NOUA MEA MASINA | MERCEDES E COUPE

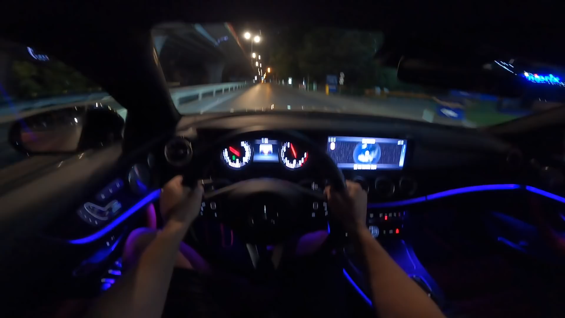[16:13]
Băieți, am revenit și cu un point of view de rata asta pe noapte pentru că interiorul de Mercedes este cel mai spectaculos noaptea. După cum puteți vedea am activat și luminele ambientale care se văd superb pe culoarea MOV. Avem 64 de culori din care putem alege însă din păcate aici se încheie și clipul de astăzi. Sper că v-a plăcut. Dacă da, nu uitați să bușiți butonul de like, să lăsați chiar acum un comentariu în care să-mi spuneți ce idee de mășină.